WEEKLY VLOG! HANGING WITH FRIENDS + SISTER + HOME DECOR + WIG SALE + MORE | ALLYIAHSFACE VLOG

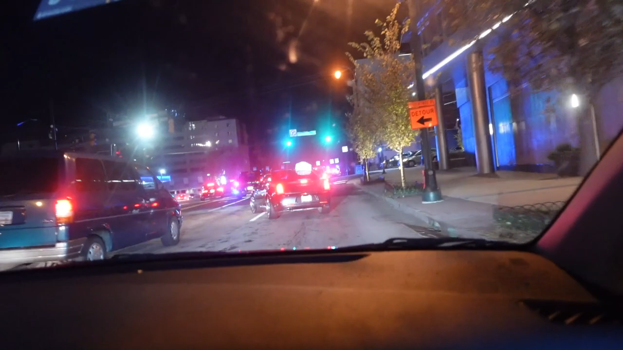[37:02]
street blocked off no i don't think you can get on the highway right here no seriously what's going on oh yeah you're gonna have to go left they're not gonna let you get on the highway up here damn what's going on what the hell is going on what the hell is going on i don't know but if they did we need to get the hell up out of here